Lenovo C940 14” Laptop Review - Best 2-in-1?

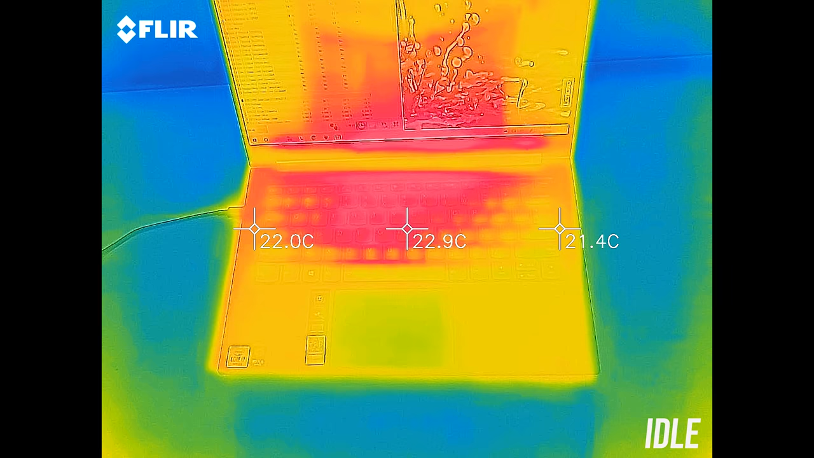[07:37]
As for the external temperatures where you'll actually be putting your hands, at idle it was in the low 20s, a very cool result.
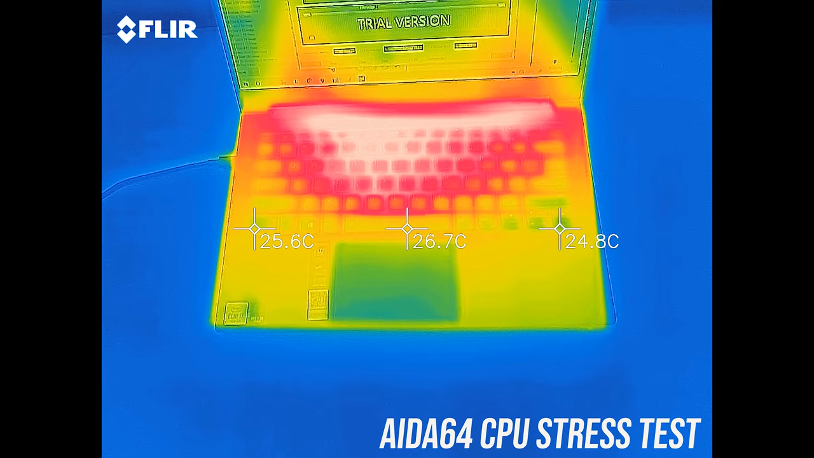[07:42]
Even with the CPU stress test running it's only around 40 degrees, just a little warm to the touch owing to the metal chassis which will conduct heat. Let's have a listen to fan noise next.